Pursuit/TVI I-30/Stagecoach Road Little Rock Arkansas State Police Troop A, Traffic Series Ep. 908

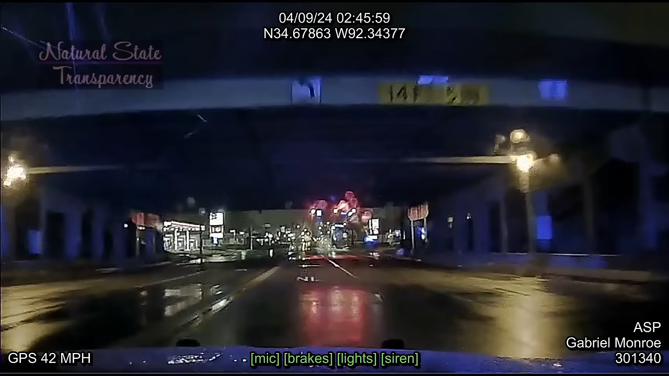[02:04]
You're on the highway in the far left lane.
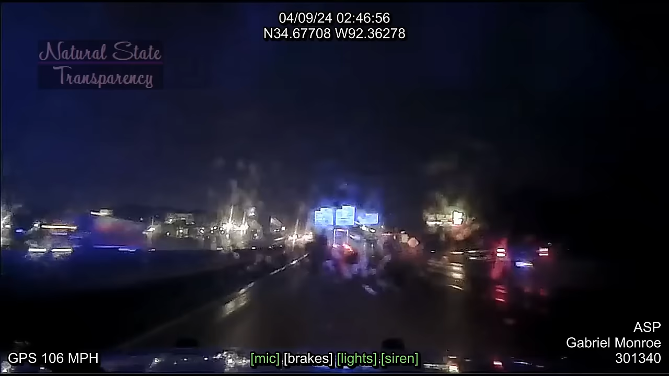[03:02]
lane. You're getting over in the middle lane. Negative on traffic. We're still traveling southbound. He's getting his lane like we're going towards Bass Pro. We're going 90 miles an hour, no traffic.
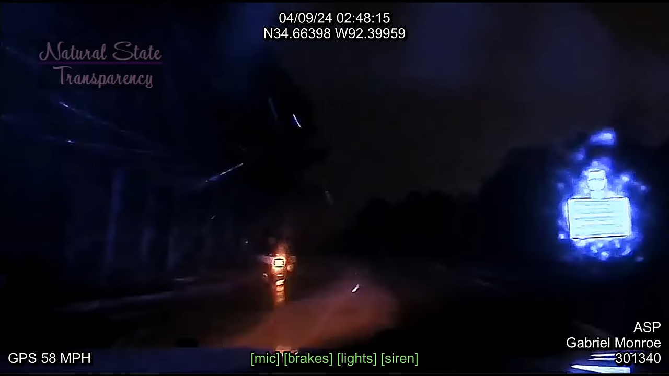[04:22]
You calling ASP? I'm approaching Bass Pro now.